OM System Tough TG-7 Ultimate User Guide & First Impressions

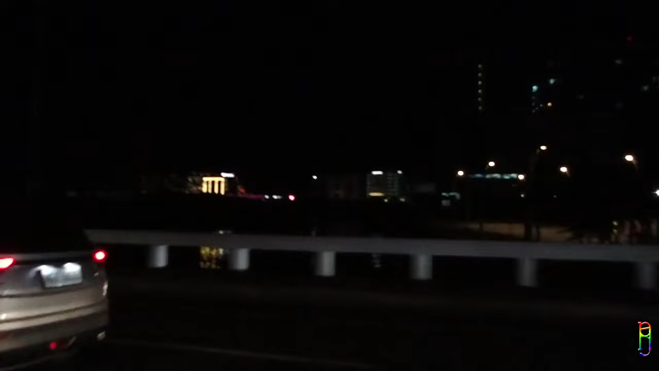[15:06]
And maybe the thing that you will miss the most due to the lack of post-processing powers are the shots for the extreme low-light environments, since using the TG7 on this dark environment will render pictures and videos equivalent to what your eyes can see, just dark.